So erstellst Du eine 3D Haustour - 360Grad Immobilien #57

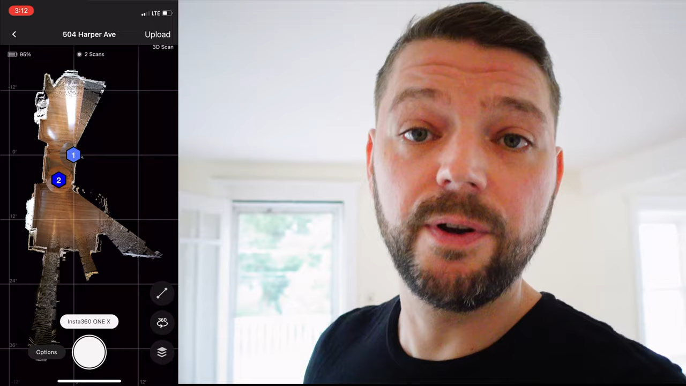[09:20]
Und immer schön aus dem Bild gehen. Wie du siehst, immer schön, dass die Kamera noch weiß, wo sie herkam und wo sie hingeht.
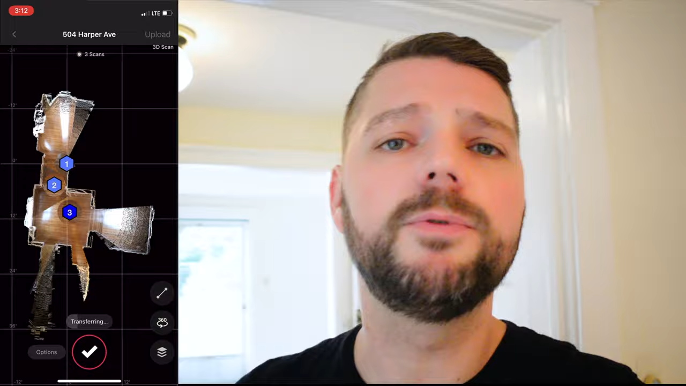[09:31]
Und du siehst in der Matterport App, was die Kamera jetzt schon gesehen hat und wo wir gerade hier sind. Und immer schön verstecken.
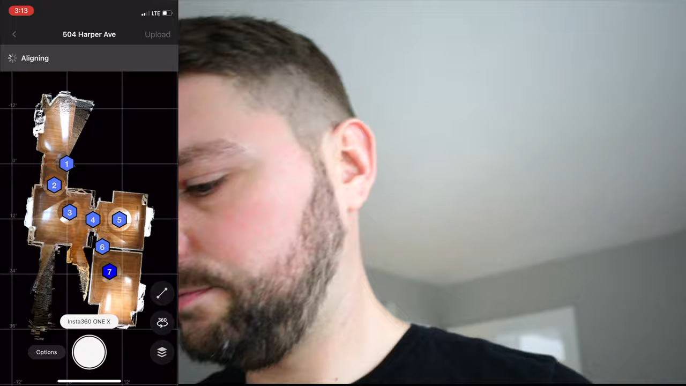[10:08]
Und in so einem Fall, wo jetzt hier eine Zwischentür nochmal ist,
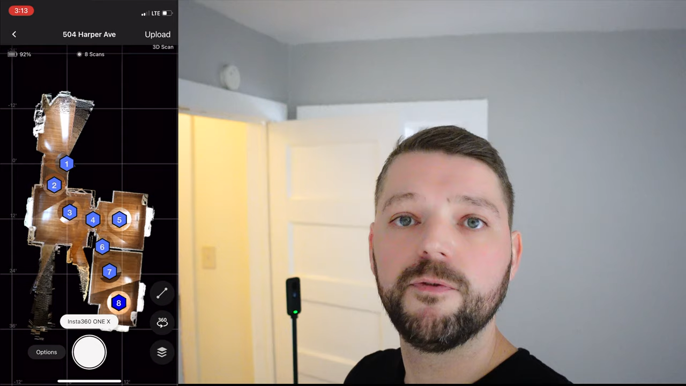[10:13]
also so ein kleiner Vorraum zum Bad, da musst du halt ein paar mehr Fotos machen, damit die Kamera immer noch Orientierung hat und weiß, wo sie eigentlich ist.
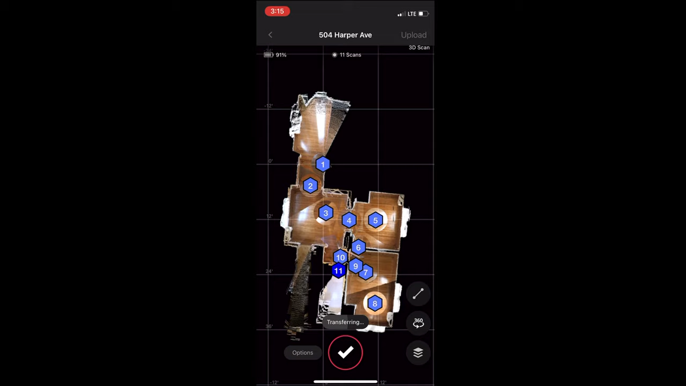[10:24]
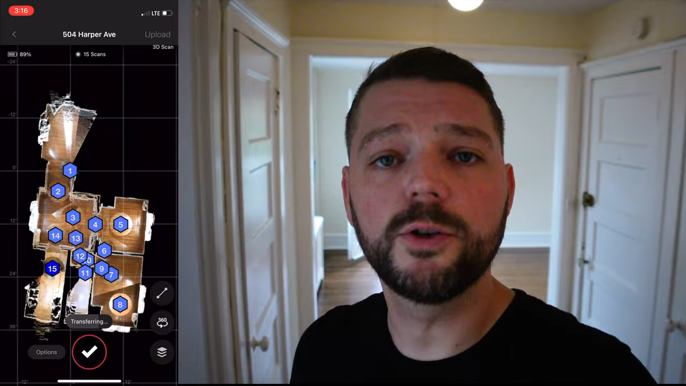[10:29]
Und jetzt sind wir auch schon rum am Ausgangspunkt und machen noch die rechte Seite, beziehungsweise die Terrasse, also diesen Balkon. Und das fotografieren wir auch noch mit. Mit der Reichweite muss man ein bisschen aufpassen, weil die Kamera steht da hinten und ich bin mit meinem Handy hier. Von daher, manchmal bricht dann einfach die Verbindung ab, aber das kriegt auch wieder hin.
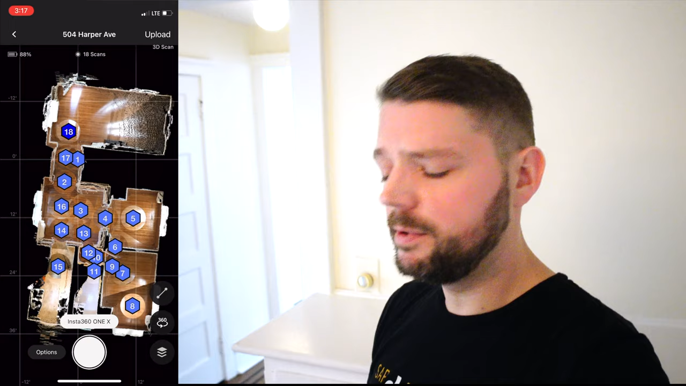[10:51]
Also der findet sich selbst.
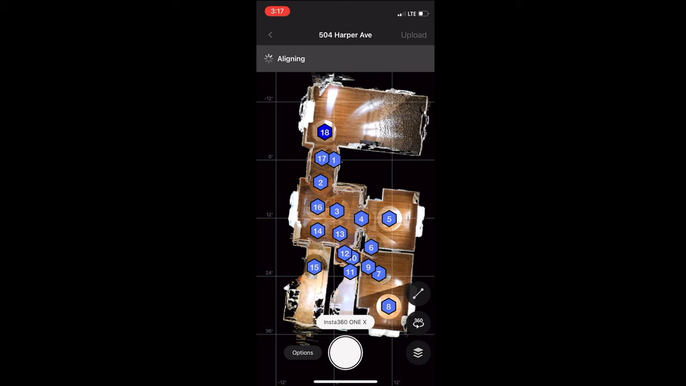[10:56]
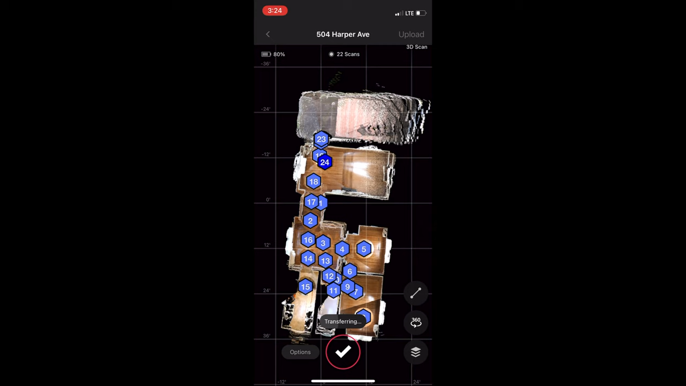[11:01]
Und das war jetzt der gesamte Scan-Vorgang. Und wie du siehst, sind das jetzt insgesamt 25 Aufnahmen für dieses gesamte Apartment,
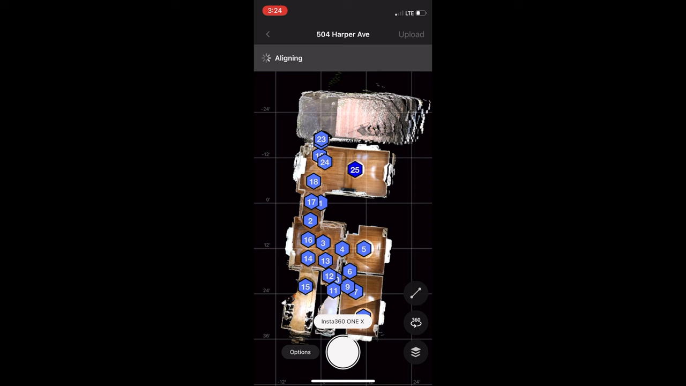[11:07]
was ein paar viele sind. Aber jetzt bleibt eigentlich nur noch ein Schritt zu tun.
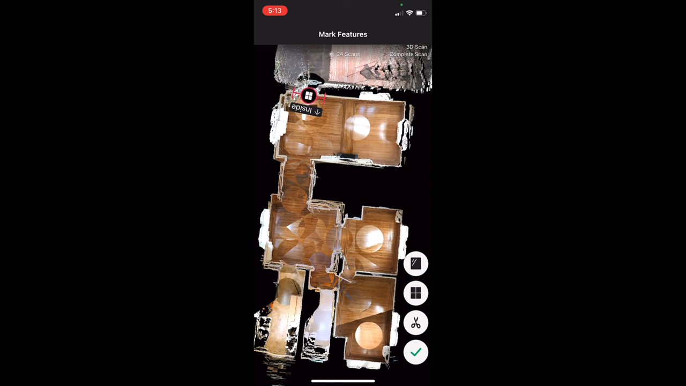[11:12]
Und zwar kann man hier in der App dann sagen, wo befinden sich die Fenster. Das braucht dann später die KI von Matterport, um rauszufinden, wie die Beleuchtung ist und wie das Ganze aufzubauen ist.
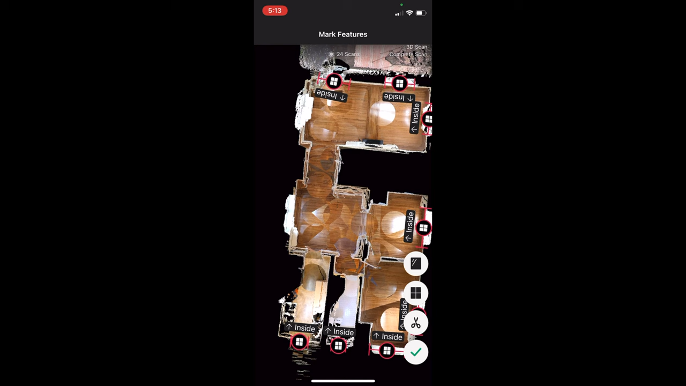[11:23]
Das heißt, da wählt man einfach hier aus, sagt Fenster, da ist der Innenraum, rückt die ungefähr dahin, dass der Abstand stimmt und dass das so ein bisschen die Realität einfach widerspiegelt.
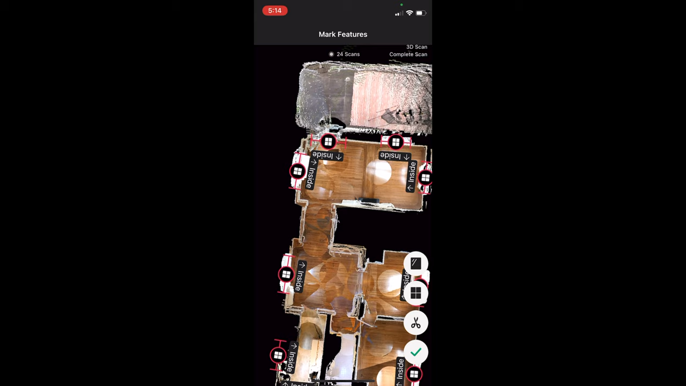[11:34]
Aber du siehst auch hier schon der Grundriss, das sieht super aus.
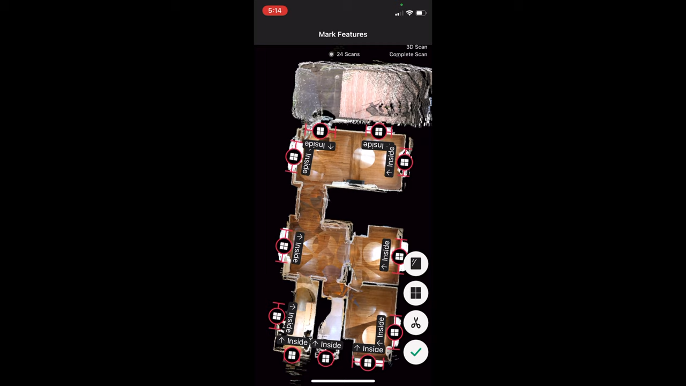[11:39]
Nur noch die Fenster einsetzen und dann bleibt nur noch eins, abschließen und hochladen. Und hier siehst du das Ergebnis dieser 10 Minuten, 15 Minuten maximal, die wir hier eingesetzt haben, um diesen Scan zu erstellen.
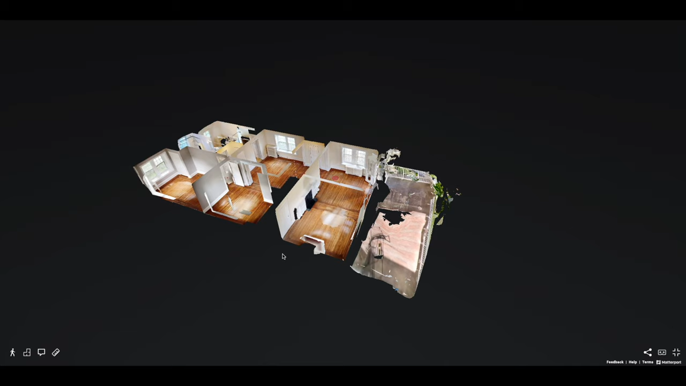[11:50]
Also von daher, das ging recht schnell. Und ja, ich finde das Ergebnis schaut auch ganz gut aus.
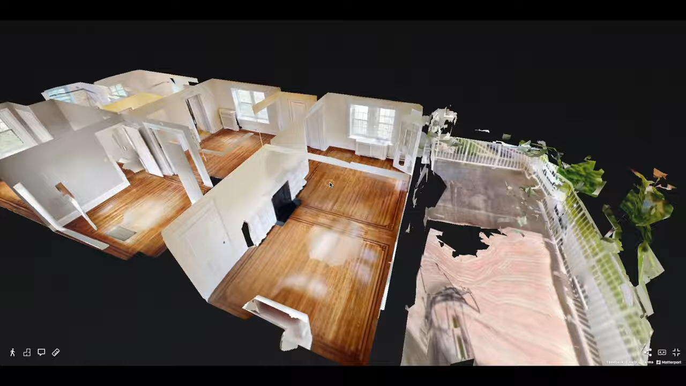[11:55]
Also hier vorne haben wir angefangen. Da war unser Ausgangspunkt. Das kann man dann bei Matterport einstellen.